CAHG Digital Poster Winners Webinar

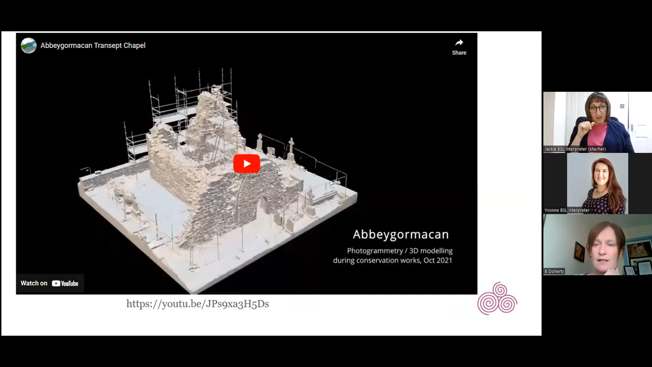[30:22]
3d photogrammetry was used um in recording the
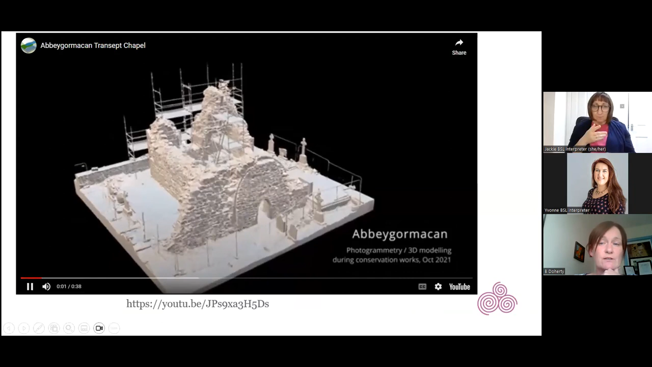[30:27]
works uh at this site in abby gormick and um this
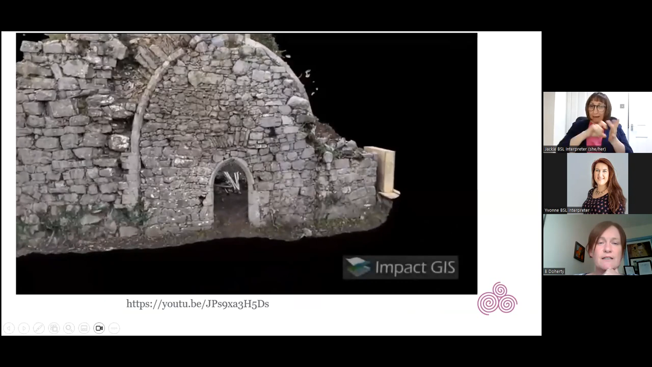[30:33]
gives you kind of a bird's eye view of a little transept chapel that's associated with a medieval abbey in the east of county
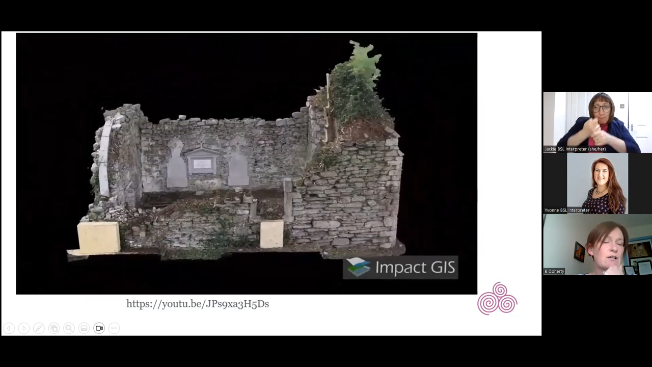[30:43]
Galway and it just gives you an idea of how we can make these